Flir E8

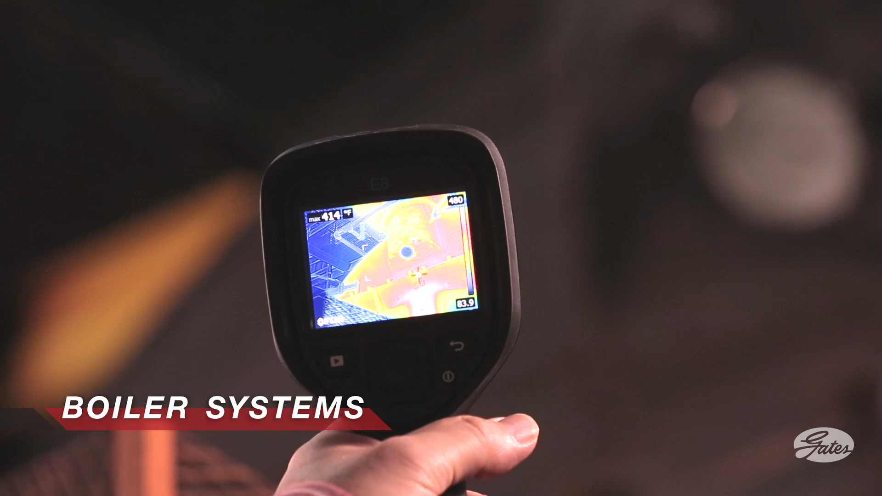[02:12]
Evaluating boiler stack temperatures could uncover opportunities for insulation or economization and improved energy performance.
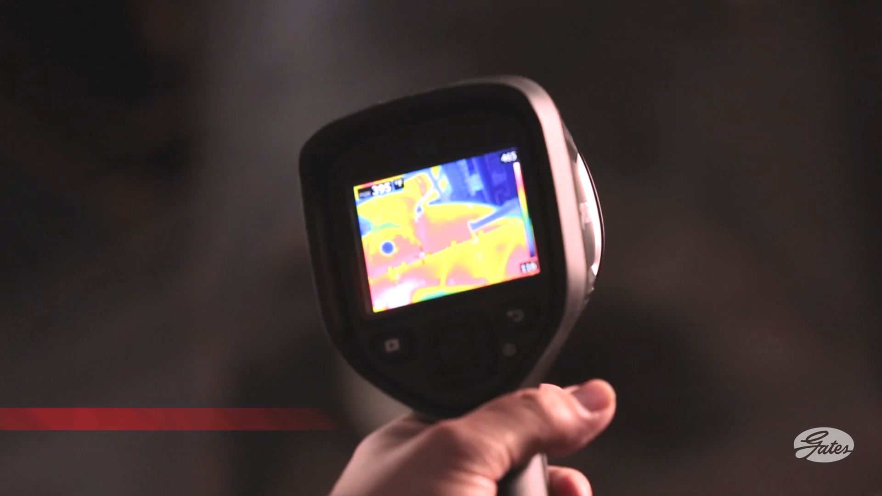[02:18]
Significant heat losses at boilers can be both dangerous and wasteful.
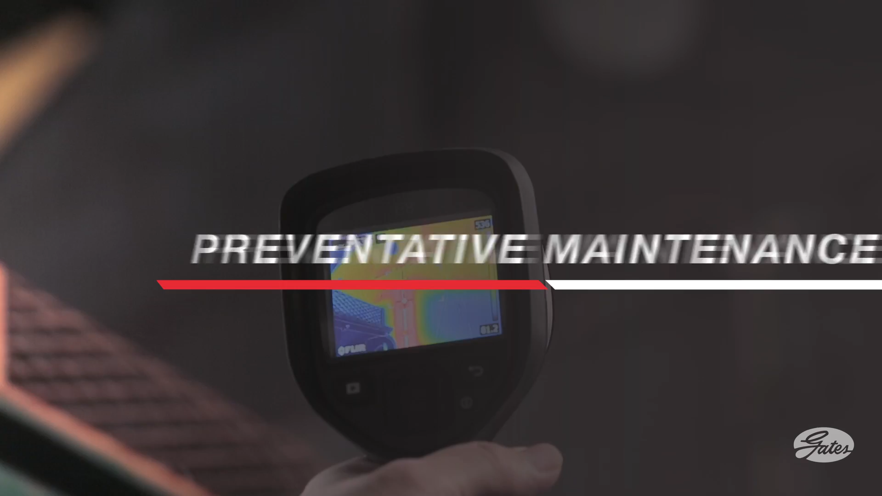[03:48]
The FLIR E8 IR camera can be a valuable tool to identify and monitor energy loss in several areas of your facility.